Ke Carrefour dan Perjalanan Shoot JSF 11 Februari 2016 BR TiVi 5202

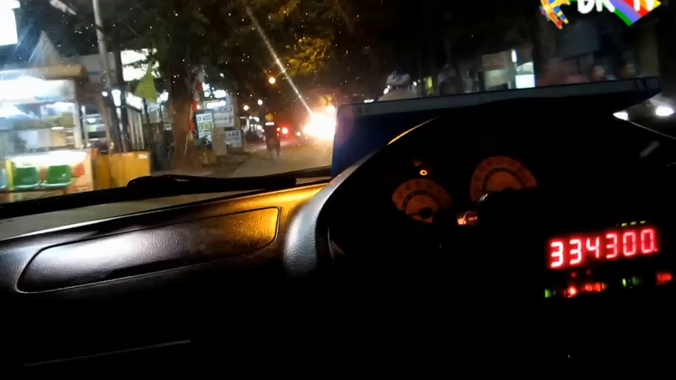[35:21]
Dulu deh, gimana nih Pak? Abis makan susu kambing gimana kira? Badannya agak panas. Agak panas. Enak tuh Pak. Enteng nih. Waduh, enteng. Enteng katanya. Fit.
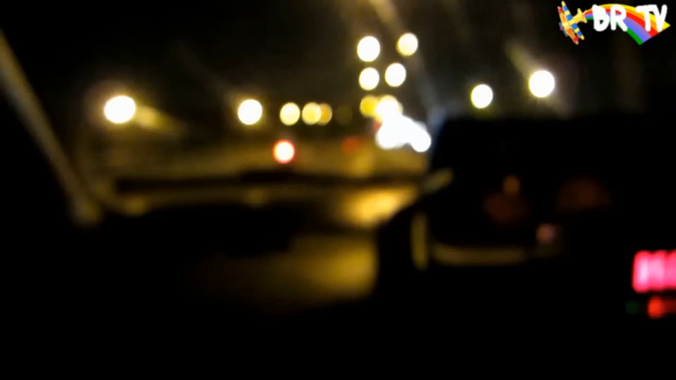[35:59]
Macet nih Pak, oh buram. Oh, macet nih Pak ya? Iya, alhamdulillah. Jam berapa deh? Jam 7 lewat. 7 lewat. Nggak, yang tadi kita dari rumah itu biasanya kalau maghrib di putaran itu selalu macet tuh jam 6 kurang itu setengah 6 aja udah parah. Iya. Makanya tadi sih bilang enakan lewat atas. Eh nggak tahu lancar. Besok kali ya rame ya.
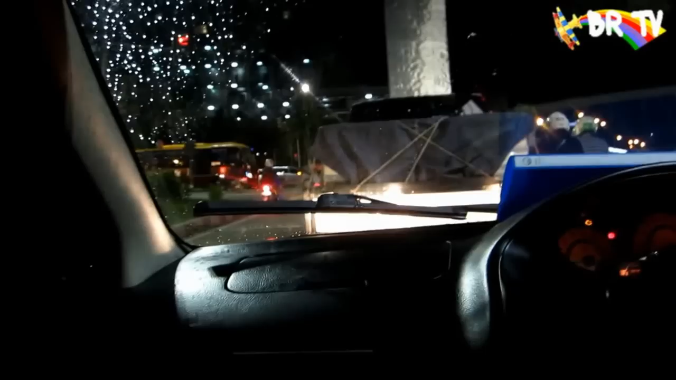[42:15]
Mudah-mudahan lancar, bismillah. Gede nih. Sepi ya? Iya, tumben.
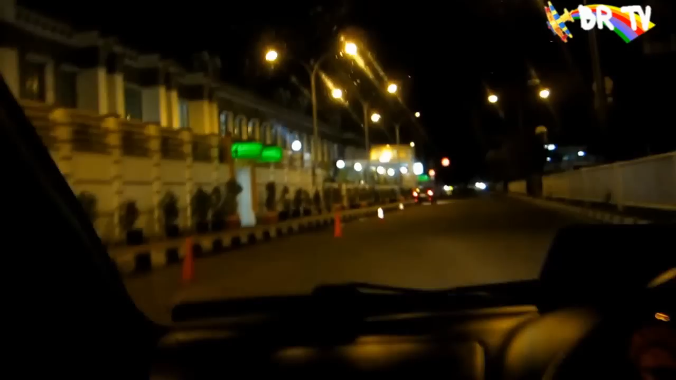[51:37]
Ini apa nih? Terminal. Oh terminal nih? Iya. Bagus ya? Rawamanyun. Oh Rawamanyun? Iya. Manyun mana sih suruh makan dulu?
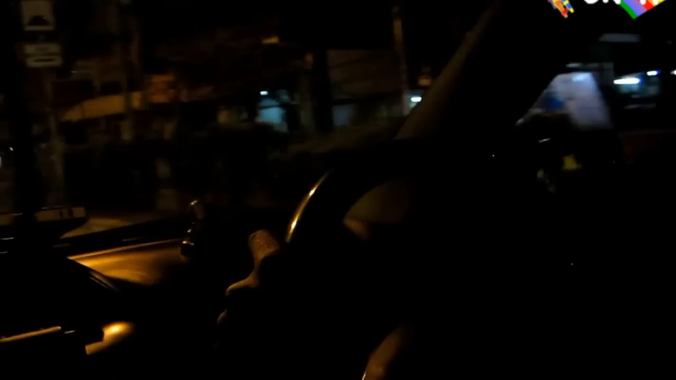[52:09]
Udah banyak sih kalau kita mau, cuman ya itu banyak udah pada banyak ya, semua ada. Sana aja udah, kan udah 15 udah ya, ya kalau ada sekali lewat ya apa-apa sekali yang lewat apa. Ini apa nih? Apa mobil? Udah jam 12 gila. Ini apa nih? Martabak manis. Ini apa lagi? Mpemoy. Nasi goreng biasa Mpemoy tutup. Ini apa nih? Sebelah sana kan ada. Gila sampai jam 4 dagangnya Pak.
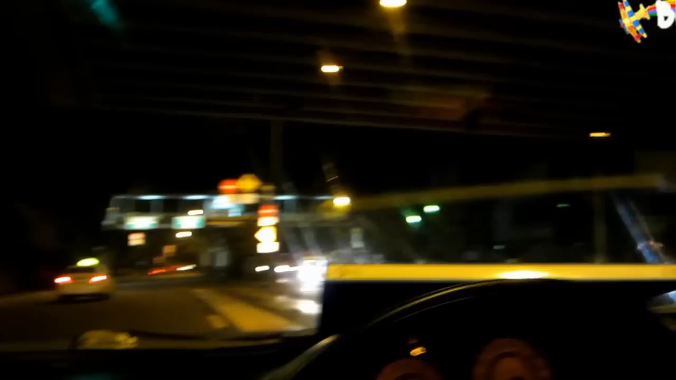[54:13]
Carrefour, hati-hati Pak, motor suka benar masuk. Oh, udah tahu nih, tinjau. Oh, sama motor Pak. Berhenti kita ya. Kan. Kalau kita nggak ini, repot. Iya, kan berhenti.